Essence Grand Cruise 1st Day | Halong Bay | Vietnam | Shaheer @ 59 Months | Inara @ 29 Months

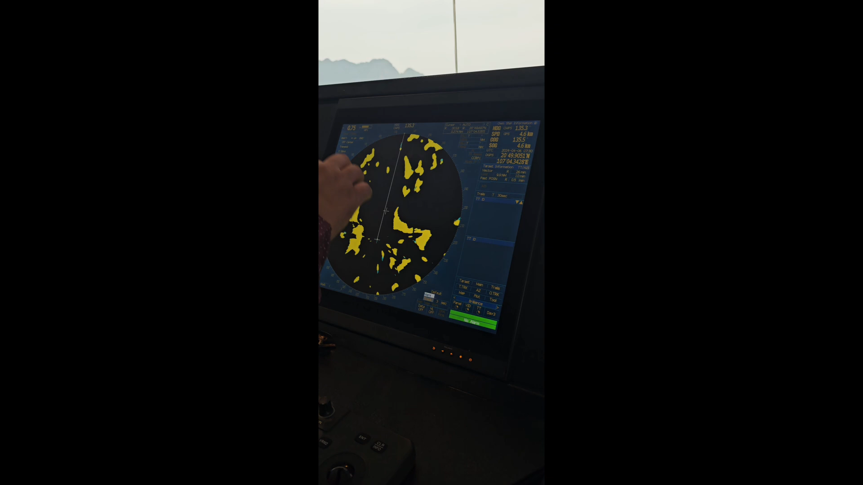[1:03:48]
Pani niche kisu thakbe ka radar radar radar
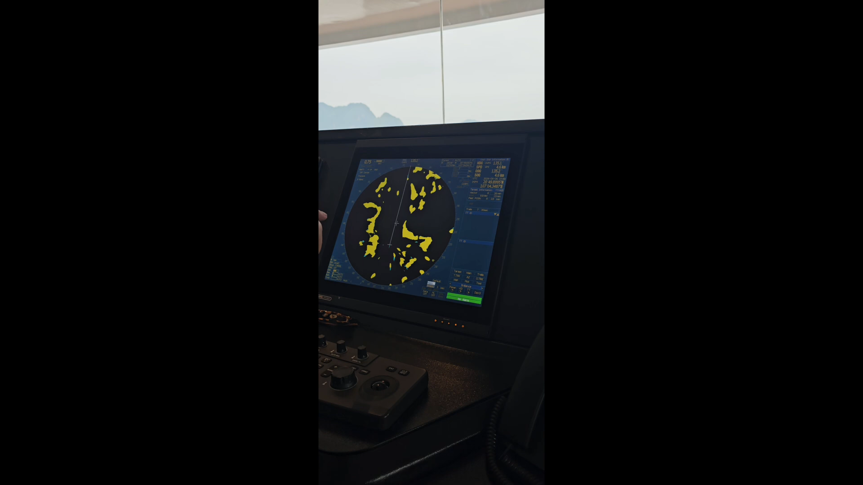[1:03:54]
yes radar ha shop camera jahaje kothay ki hocche sob dekhte partecche